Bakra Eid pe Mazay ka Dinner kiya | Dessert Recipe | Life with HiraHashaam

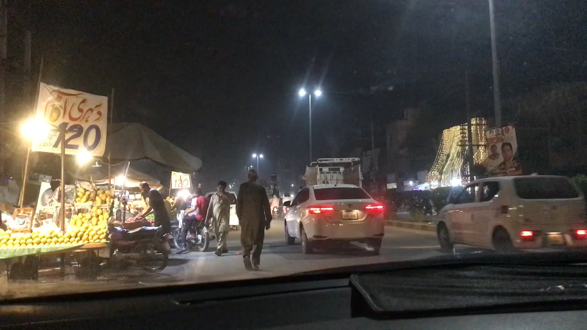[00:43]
चांद रात है और इतना ज्यादा राश है बाहिर और इस ताम रात के
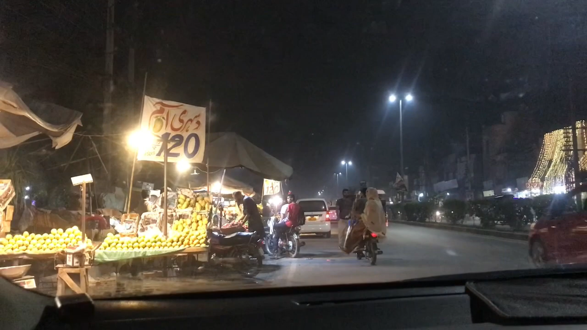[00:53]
बारा बजरेंग है और शिदीद रात है